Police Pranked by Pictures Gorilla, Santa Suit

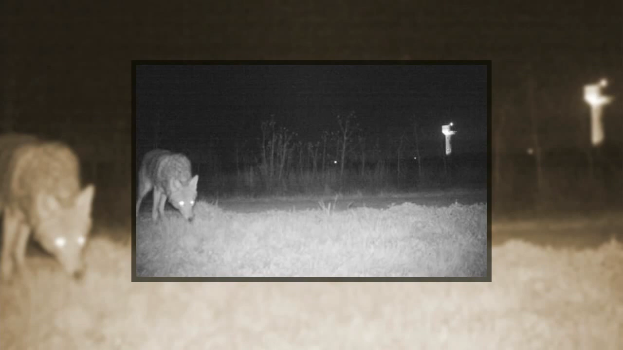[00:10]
Okay. That's a fox. Yeah. But that's not all. There's also a gorilla roaming around there in the garden. Oh, come on. Wait, actually, there are actually two gorillas there.
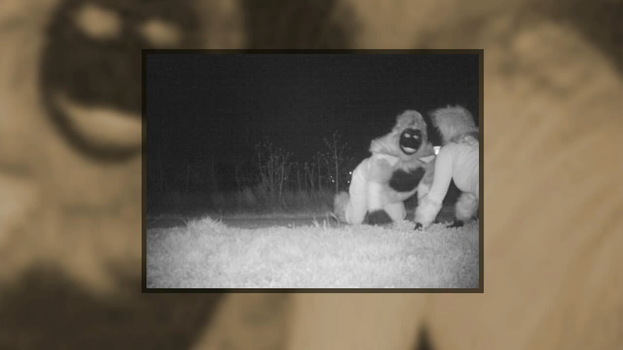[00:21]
Oh, come on. A woman with a walker is also in one of them for some reason. Are we being punked?
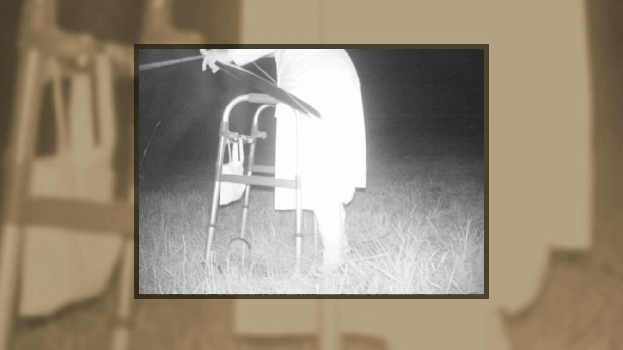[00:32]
Oh, oh, wait. Check this one out. Oh. Santa Claus. Santa. Santa on a hike. Making an early Christmas season visit, I suppose. Uh-huh. I'm guessing he'll be back there in a couple of weeks.
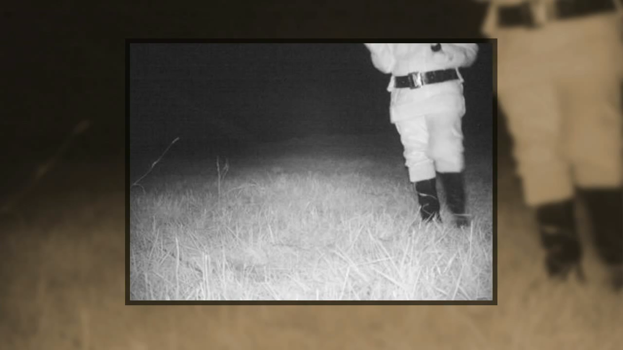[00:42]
He better have toys. And all. Santa. Santa.